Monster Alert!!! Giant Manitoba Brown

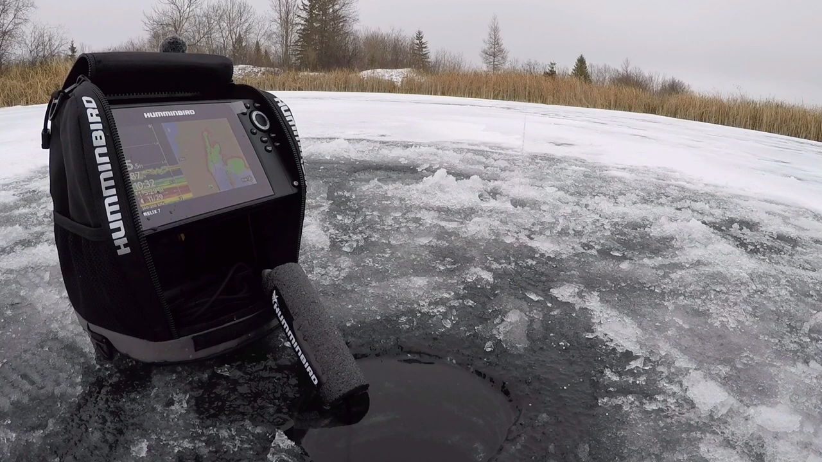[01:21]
Alright guys, you can see I'm actually marking a fish right now here. Oh, and then I went away. You guys can see it right here, right there. Oh, there he's back.
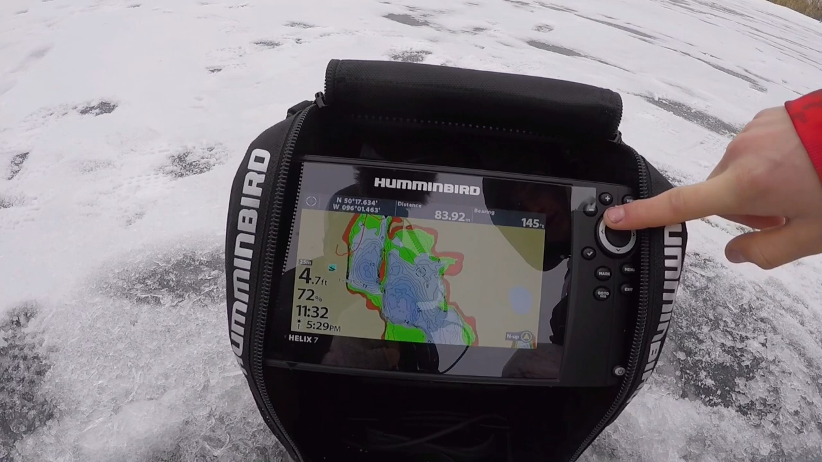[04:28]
On screen: depth 4.7 ft
Yeah. And it's slowed down a fair amount because all the noise,
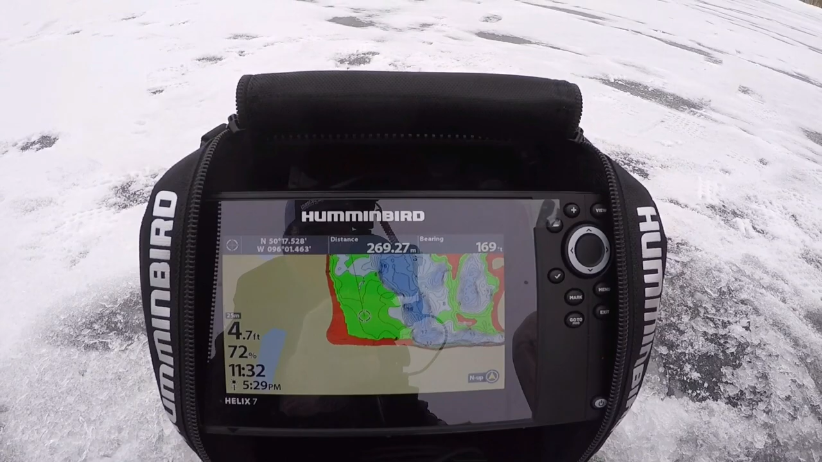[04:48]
On screen: depth 4.7 ft
There should be big browns, tigers, and rainbow screws in that drop. 18 feet going up to 5 feet.